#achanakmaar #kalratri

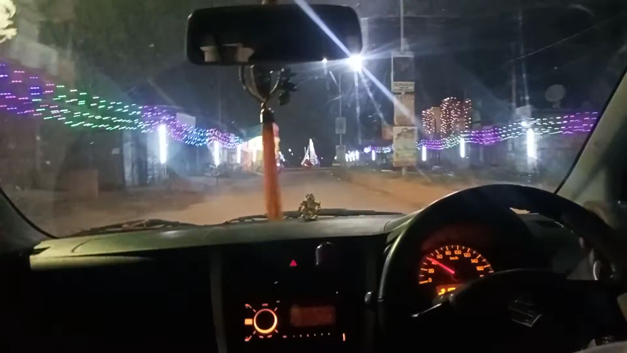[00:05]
अब जा रहा है माता जी के देशन करने के लिए छपरवा हर साल
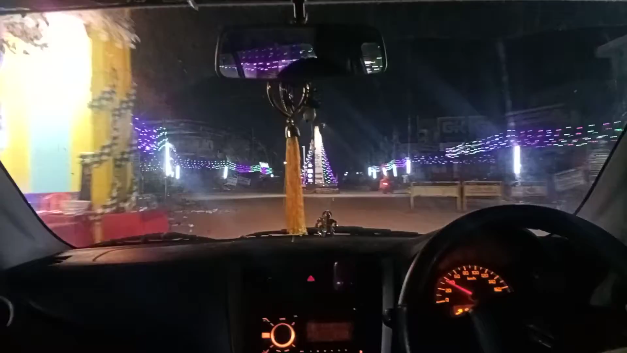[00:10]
की भादी जै आवे थोड़िए काल रात्री मिया की जै और रास्ते में पढ़ता है उसकर नमर पेट्रोल पंप
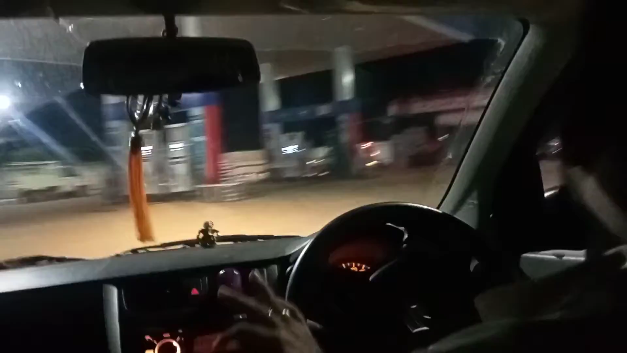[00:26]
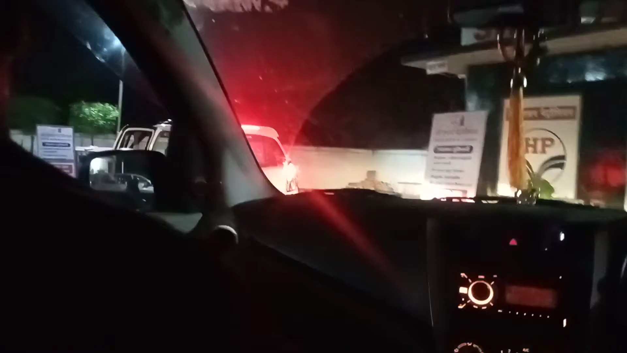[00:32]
यहां हम दलाएं के फ्यूल और इन ही का है यह पेट्रोल पंप यह हमारे भाई साब का
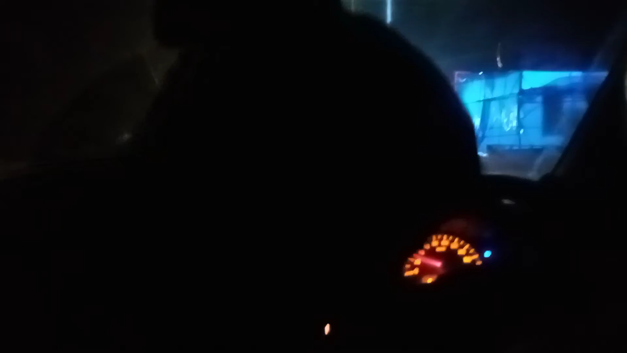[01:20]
दोस्तों एक चॉंक जा शिदा जाएंगे तो आप देख रहेंगे लोर में पंडरिया
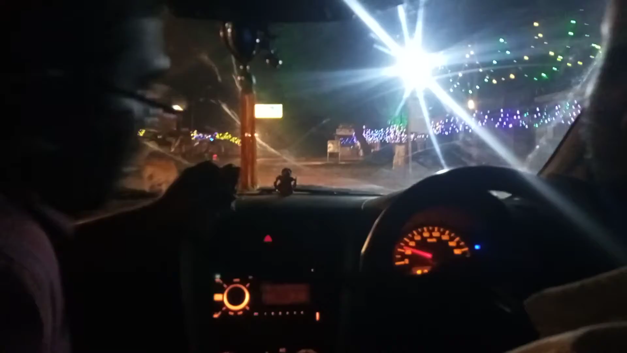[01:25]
और हमको जाना है अमारकंटा की ओर चापरवा रोड तो हम मूड जाएंगे राइट
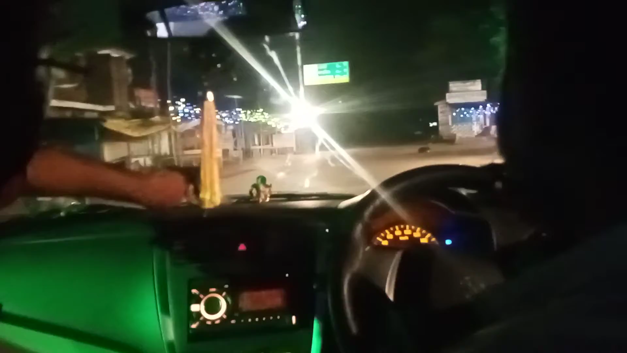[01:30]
बंटी मिया यह यह लोग कर रास्ता दोस्तों हम लोग पहुंच गए हैं सी उतरही यह है प्रसिक्षाण के इंद्र ती रंदाजी का यह है अजानाक मां टाइगर रिज़ट परड़ाटा कुटिर यहां पे है
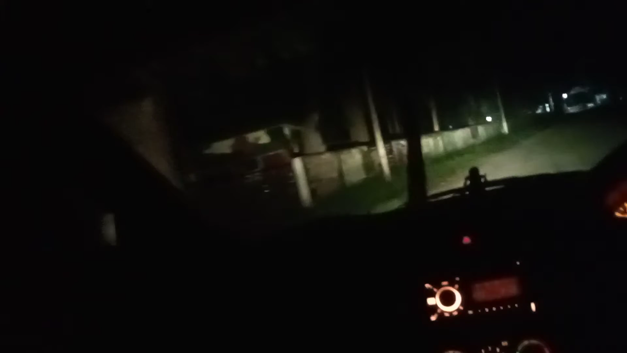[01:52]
रिसॉर्ट गॉर्मेंट वालू का मिसना ब्लू है वण भाग का रिसॉर्ट है यह यह देखते हैं पहला बेरियल आने वाला है वैसे तो काफी रात हो
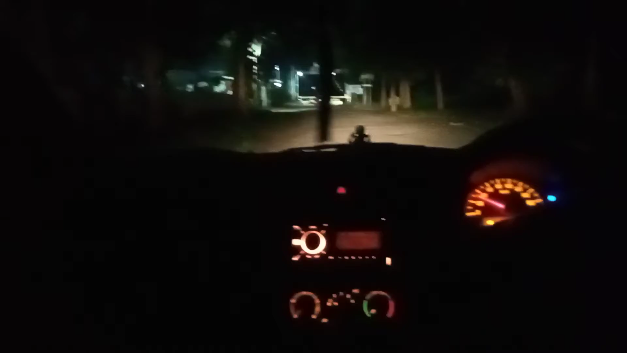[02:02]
गया है यहां का प्रोसेस पता करते हैं कि यहाँ टाइगर रिजर होने के वज़ा से यहाँ बेरियल में परशी मिलेगा हम लोगों संदीप ही जा रहा है चलो बढ़िया
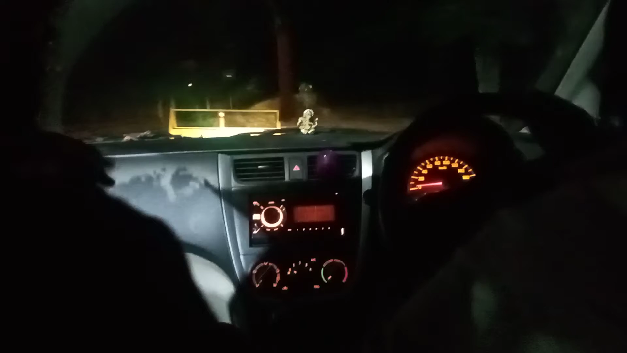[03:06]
के लिए अब हम निकल रहे हैं यहां से अचानक मार टाइकर रिजर्व में एंट्री करते हैं यह
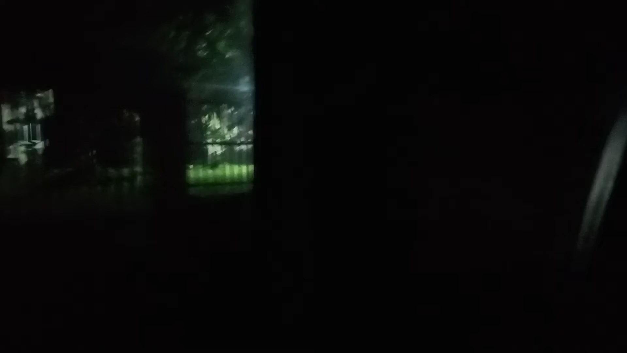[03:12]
यहां कर रिसोर्ट देखो लोगा यह अंधिर एक बजस नहीं द
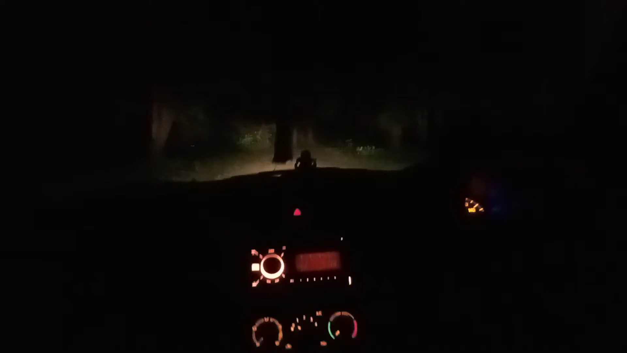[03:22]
अब तो जब आप बार बज गया ना आज रात्री चल रहे हैं यहां पे हमारे बैगा बाबा स्रम से उतर रहे हैं यहां पे तो बिनट गाड़ी रोकेंगे
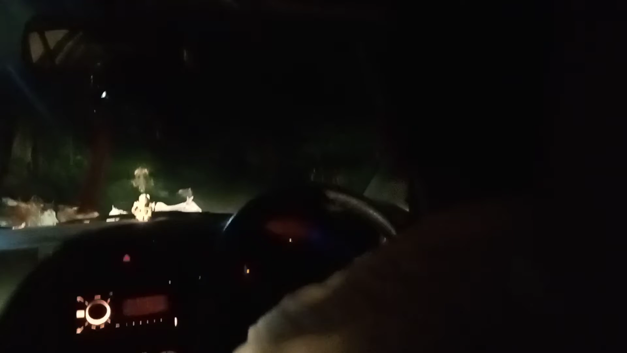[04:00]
यहां पे इस जंगल में अंदर प्रोवेस करने से पहले यहां बाबाजी से सामने सर जुकाया जाता है यह है मुरे नाव भाई साथ खोड़ ले बाबा को महादेव
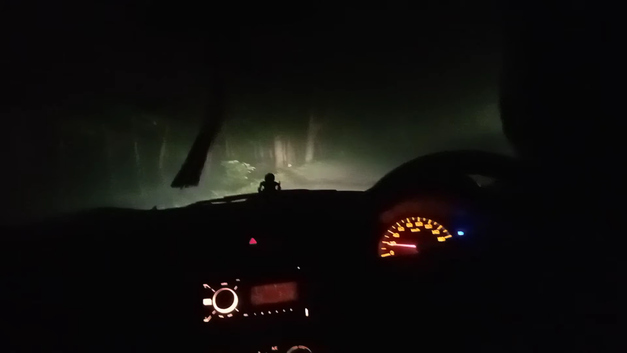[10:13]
अज उपर काड़ है, डेड़ बज गया है दोस्तों, और हम पहुंच गया है मातारानी के मंदिर, यही तो है एं� गाड़िया तो है, यह तो अद्वेदी जी है ना, प्रतिक, वही है ना, उसी के चक्कर में, उन लोग जाए के वहाट के टेंड करेंगे,